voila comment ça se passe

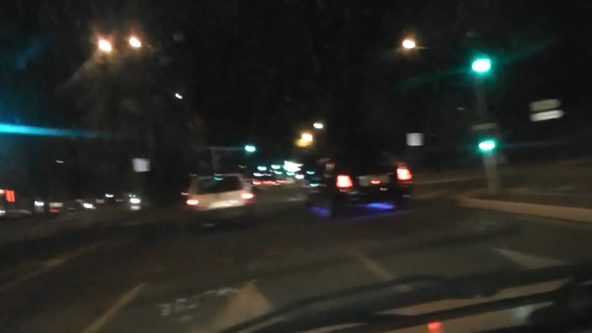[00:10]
c'est une c'est une limousine on est sur la première des anglais alors je ne sais pas c'est qui qui est dedans alors ce qui serait sympa c'est d'essayer de me mettre sur le côté pour pourquoi pas éventuellement ouais sympa la petite limousine avec les petites couleurs et tout ça fait style star voilà alors je sais pas c'est qui attend est-ce qu'il ya quelqu'un de connu dedans j'en sais rien apparemment non